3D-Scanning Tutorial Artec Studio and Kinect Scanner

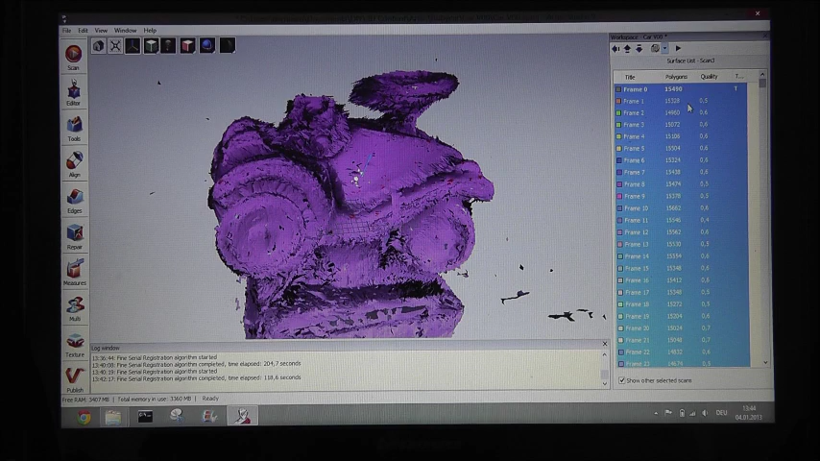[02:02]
frame the scanner captured during the scanning process. And every single frame has the information about the registration error. So if you sort all frames by their quality,
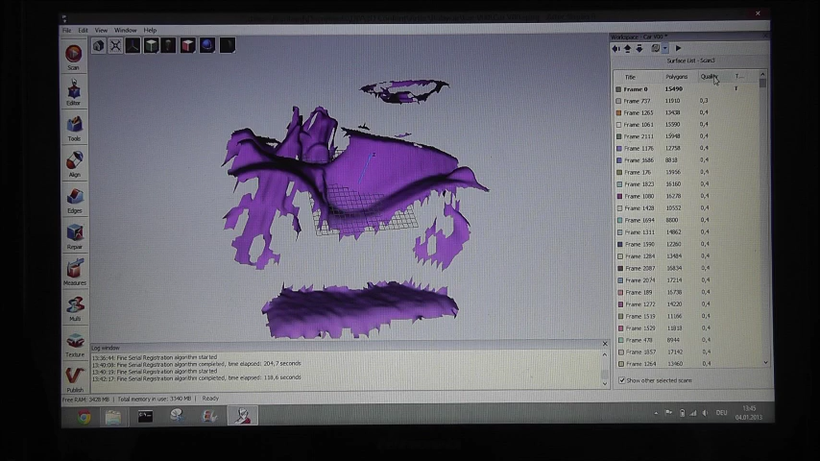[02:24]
you get the bad aligned scans on the bottom.